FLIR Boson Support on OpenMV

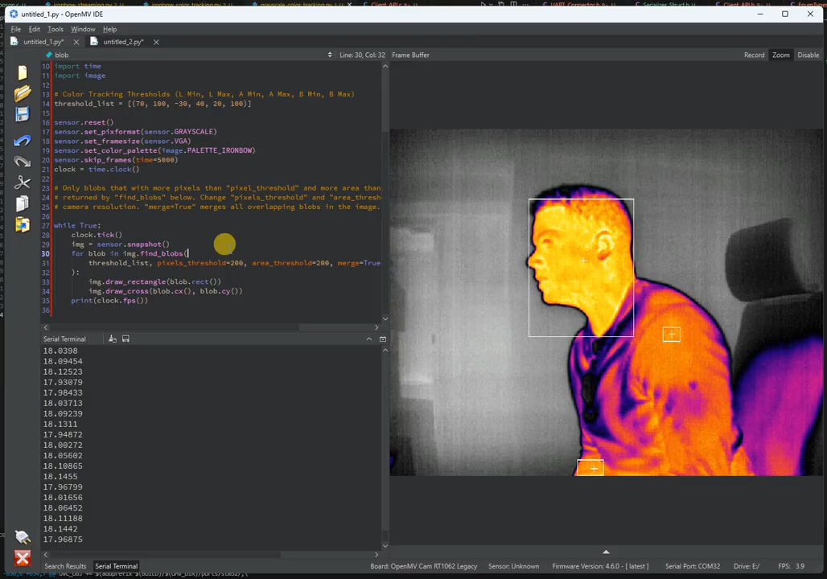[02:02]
Of course, you know, you're processing the image at the VGA resolution, so there's going to be a little bit of delay there from the system having to JPEG compress this image, stream it over to the computer and also do the processing.
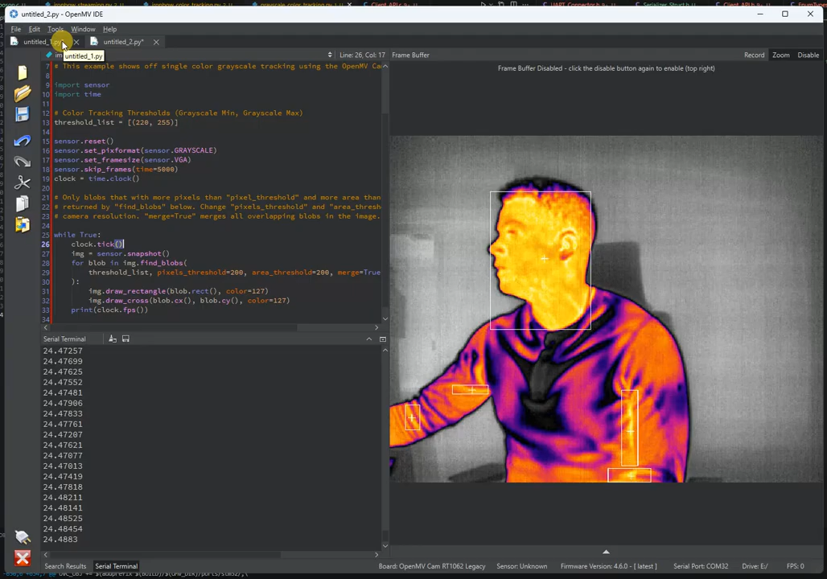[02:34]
it's going to run at, let's see, about 24 FPS or so. Obviously, of course, you know, you want to keep everything in grayscale for your actual application if you don't need color, that way you can just save the processor some work that it doesn't need to do. But you still have Ironbow for creating those nice looking images and getting that,
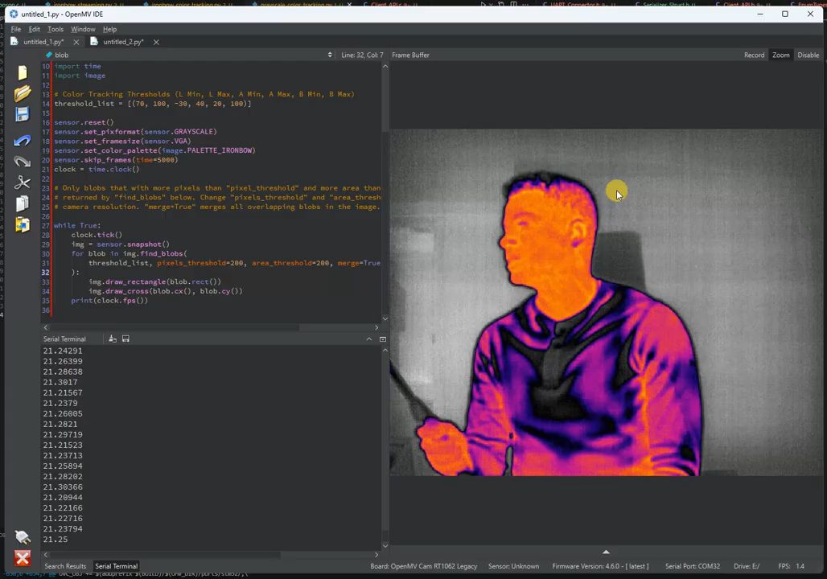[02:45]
you know, presentation that can pop and such. Anyway, so yeah, this is a new awesome adapter board that we're going to be selling for the OpenMV Cam and really brings our support for FLIR's Lepton product and the Boson product to the market.
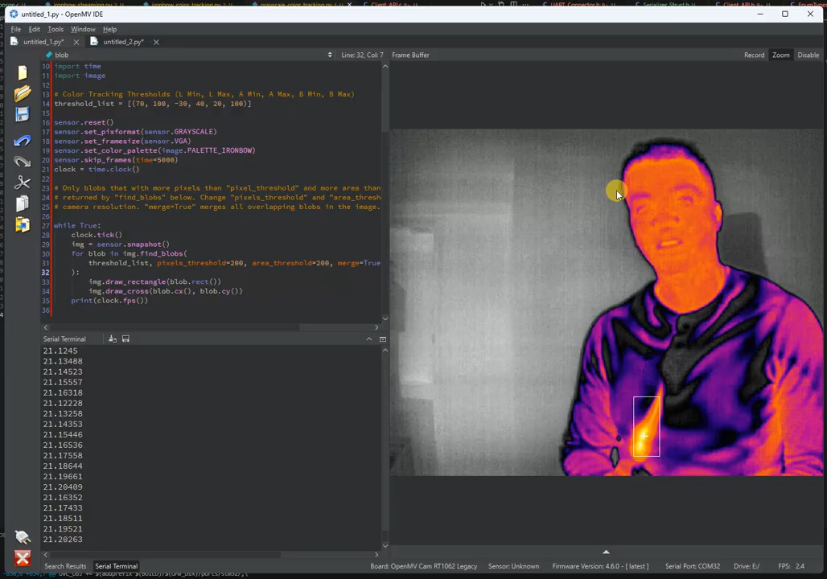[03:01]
So we can, you know, really support any of these cool thermal cameras. So you can do all kinds of great stuff. Anyway. So thank you for watching. That's all.
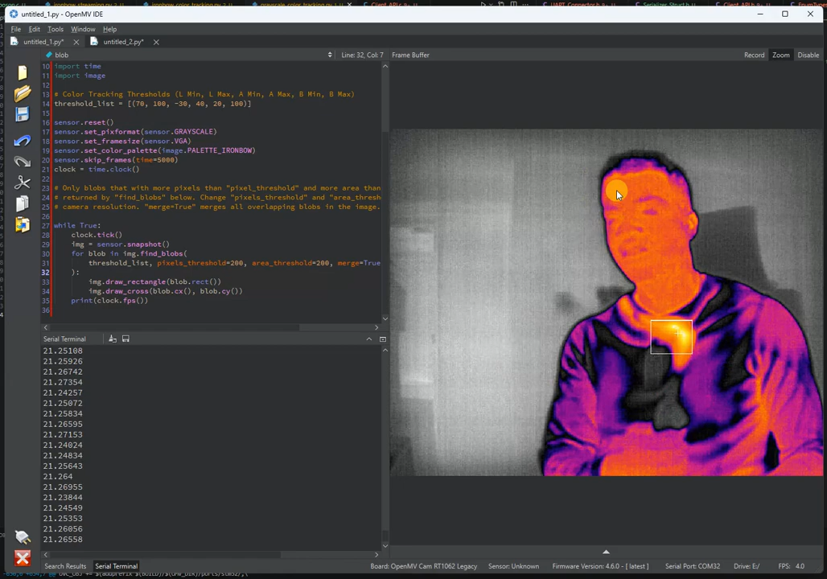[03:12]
All right. And here's some more me tracking this wand around.